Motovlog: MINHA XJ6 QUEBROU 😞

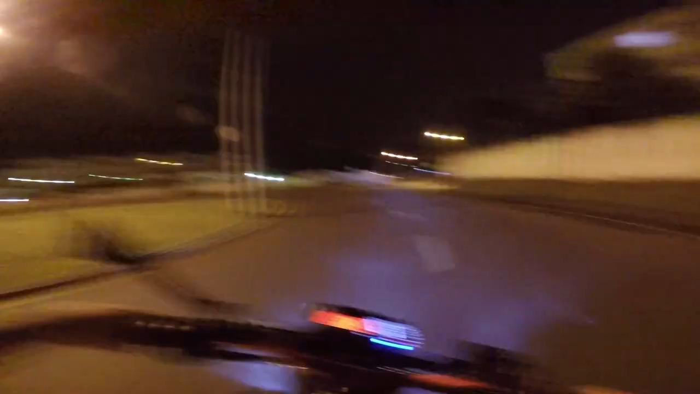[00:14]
porque só tá chovendo aqui em Londrina. E eu também sem nada de vídeo, tipo assim, bem sem nada, sem nenhum mesmo.
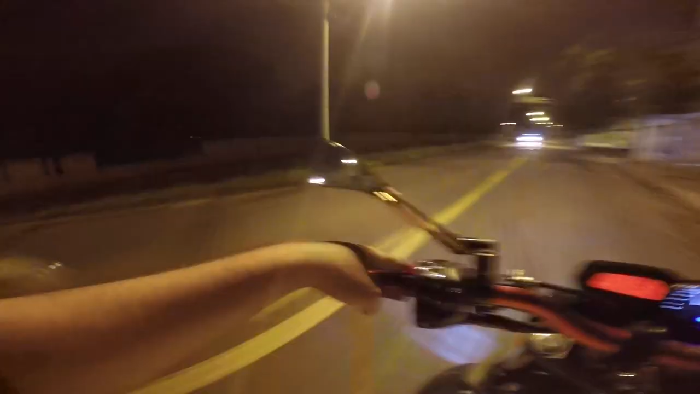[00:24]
Mas vai dar aquele rolê noturno. O retrovisor quebrou, mano.
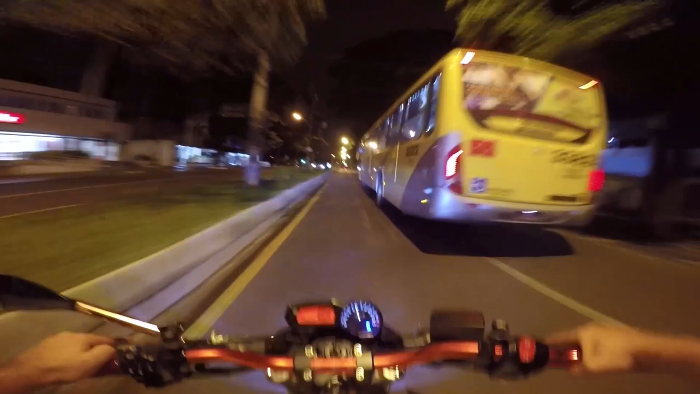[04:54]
Ó o busão fechando eu, viado.
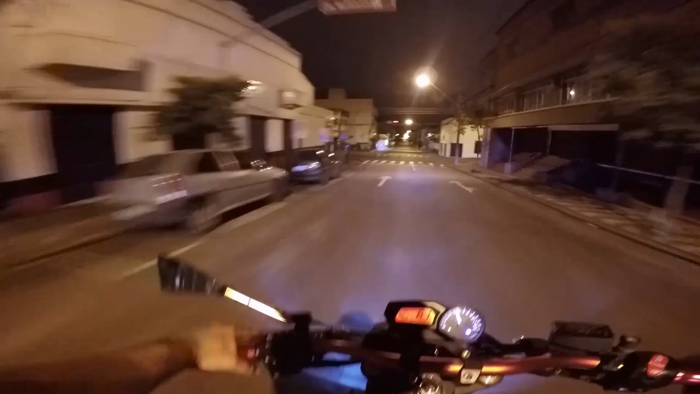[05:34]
Aqui tá meio foda pra dar um grau, mano, porque aqui nessas ruazinhas do centro é mó cabreiro, mano. Ainda mais que já tá mais, já mais tarde, os caras atravessam, fi, sem olhar pro lado.
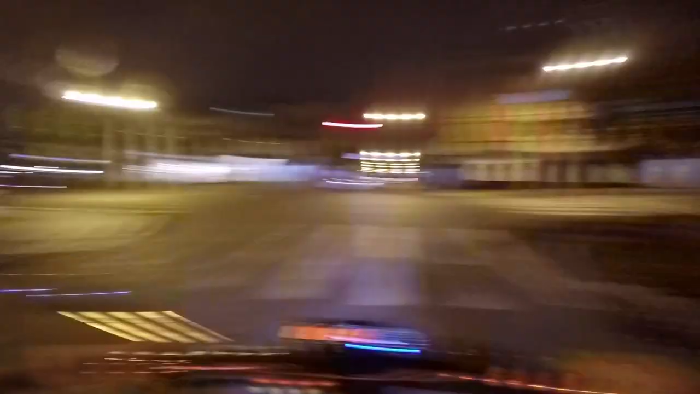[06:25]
Eu regulei os Paranauê na câmera, que na teoria é pra tá tudo funcionando, mas na prática só lamento. Mentira, na prática tem que tá funcionando também. Cadê meu retrovisor? Eu quero meu, eu só queria meu retrovisor aqui, mano. É muito difícil pedir um retrovisor? Mano do céu, você é louco. Tô empolgado, mano, porque eu andei toda a semana inteira, tá ligado?
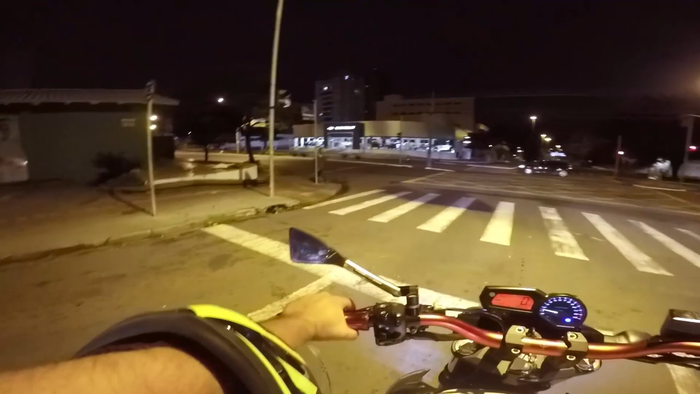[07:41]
Tiozão ali no rolê, louco. Papapum. Né? Vamos ver o que, que tem ali embaixo ali. Tomara que nós não encontremos uma Blitz, né? Porque eu não tenho retrovisor. Meu escape já tá aquelas beldades. Já, o escape já é de qualidade do Imestre, tá ligado? R$32,50 vale esse escapamento aqui de pura gostosura de som.